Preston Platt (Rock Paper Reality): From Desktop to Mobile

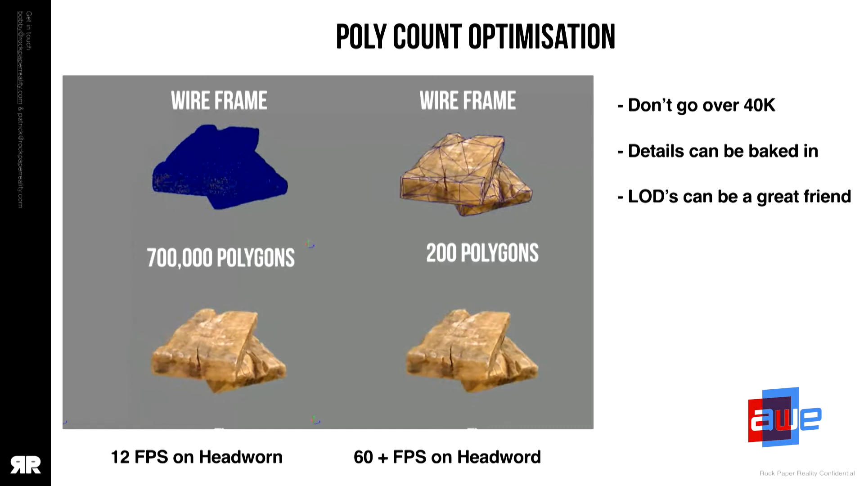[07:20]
But with a strategy I kind of implemented, I was able to get this down to about 200 polygons.